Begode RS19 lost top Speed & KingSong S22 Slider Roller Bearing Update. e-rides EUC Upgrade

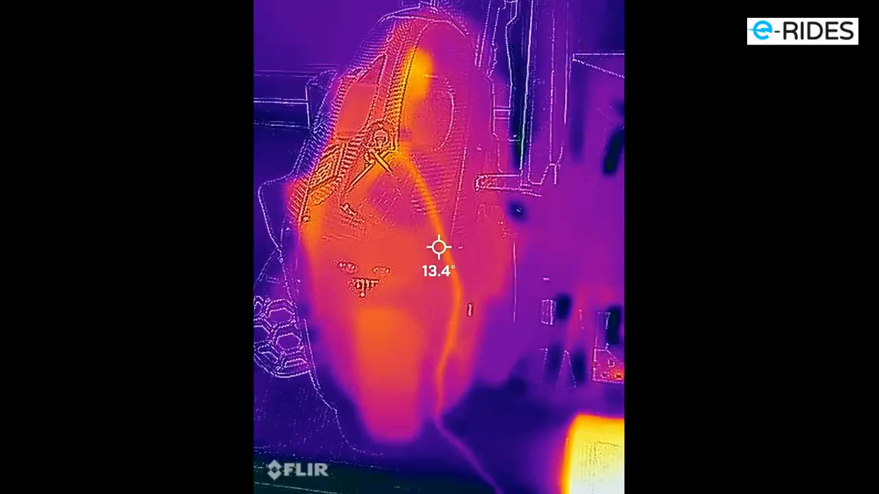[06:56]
There you go. This is the charging of your wheel.
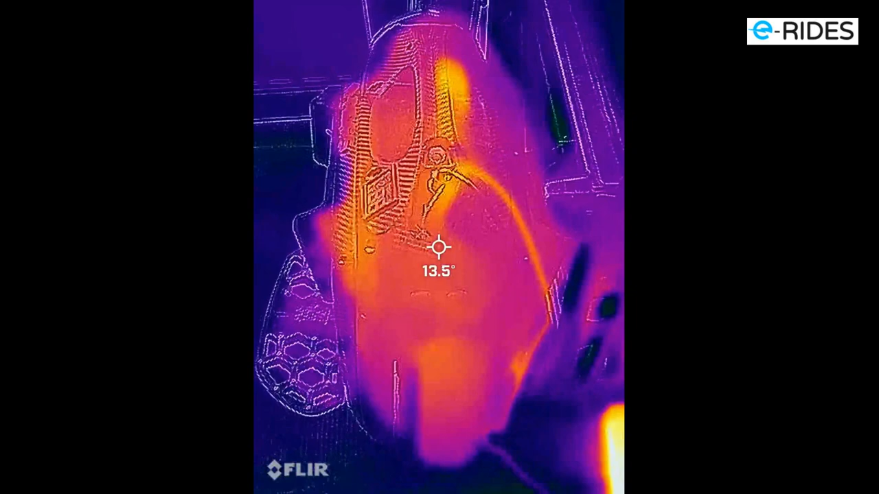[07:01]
Thermo can tell the wheel if there's a problem.
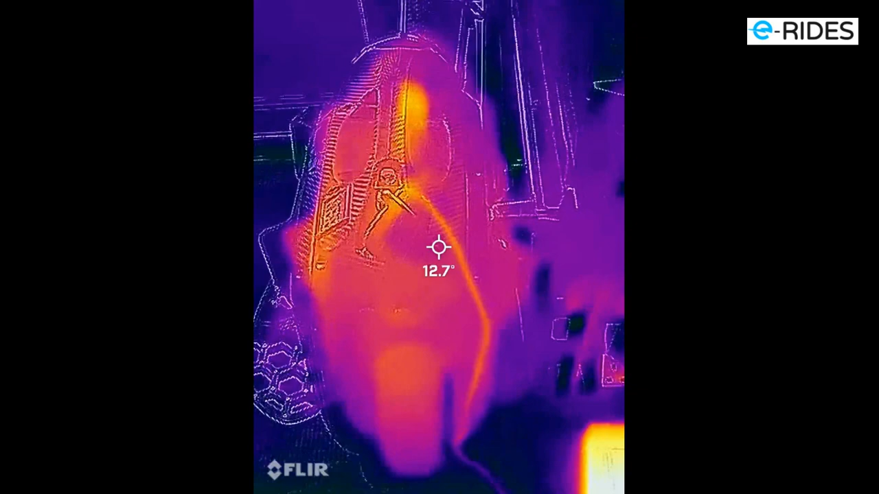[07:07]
So everything seems to be in normal temperature. It's been charging for half an hour.
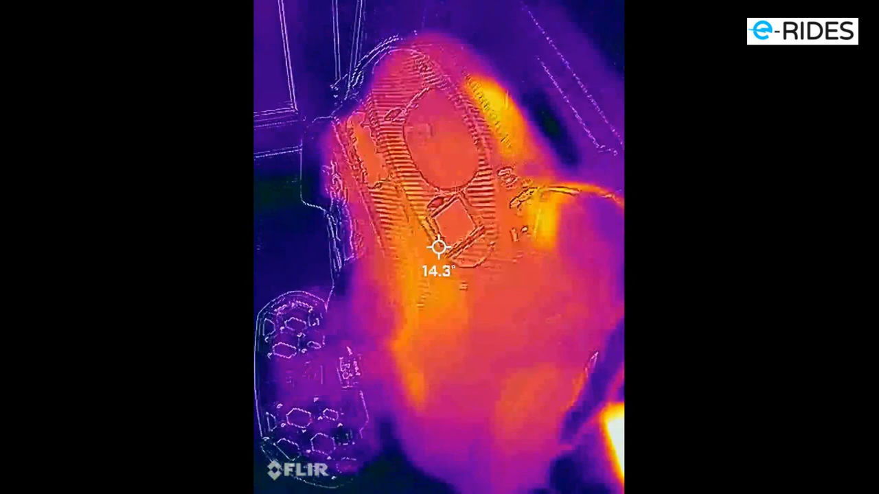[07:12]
So yeah, as you expect there.
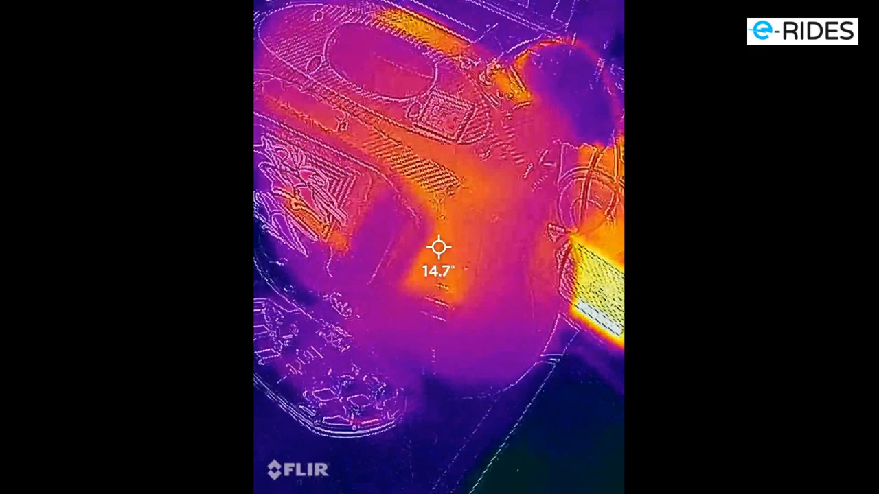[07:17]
Yeah, it's good. So that's how hot it should be on the power supply.
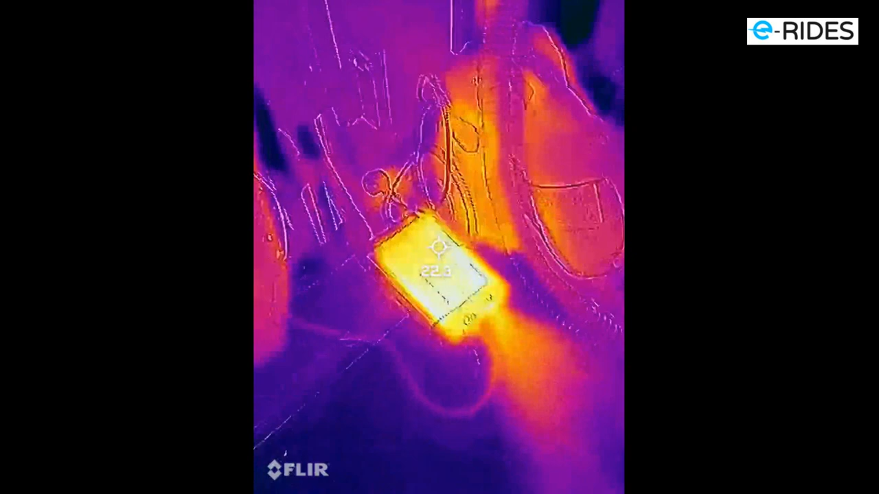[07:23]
And the battery is in a warm situation.